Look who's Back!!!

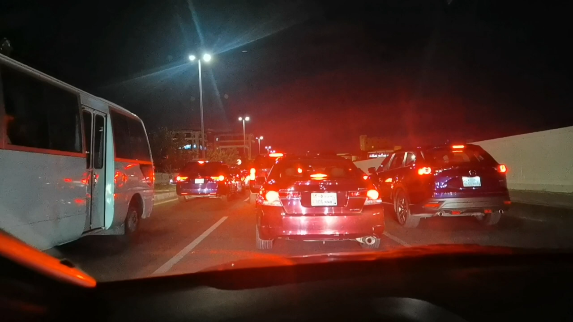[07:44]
پچھلے پیادے پونے گھنٹے سے ہم لوگ فار ہو رہے ہیں کیونکہ جو مین روڈ ہے نا تریق ملک وہ کی ہوئی ہے بند کیونکہ جو امریکن پریزیڈنٹ ہے وہ آیا ہوا ہے کل سے یہاں پہ آج آیا ہے جو بائیڈن مسٹر جو بائیڈن صاحب آئے ہیں اس کی وجہ سے خواری ہو رہی ہے اب پتہ نہیں ہم کہاں کہاں سے جا رہے ہیں اور ہم نے پائے بھی پہنچانے ہیں ہر حال میں
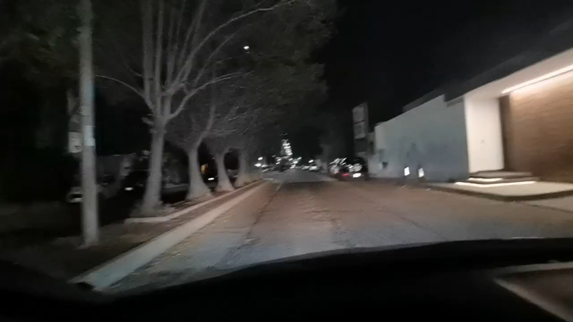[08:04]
لو جی فائنلی فائنلی فائنلی پہنچ گئے ہیں تقریباً
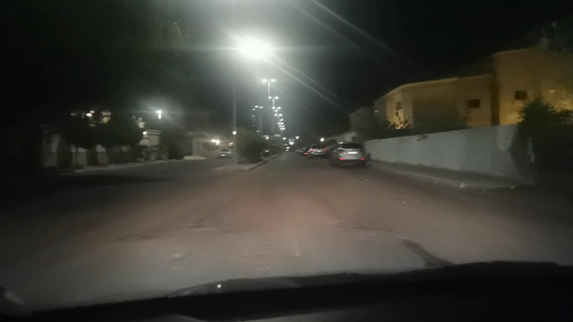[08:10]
ایک گھنٹہ لگے پورا سباٹھ پہ کرسنے کے نکرے تھے اور اس ٹائم سباہ نو ہو رہے ہیں آف
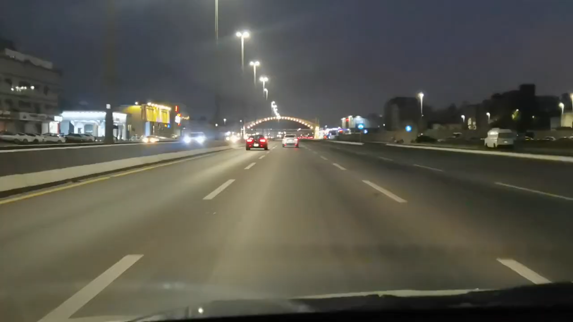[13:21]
صبح صبح کیا مزے کی ڈرائیو ہے رشی نہیں ہے اور ایک کا دو کا گاڑی نظر آ رہی ہے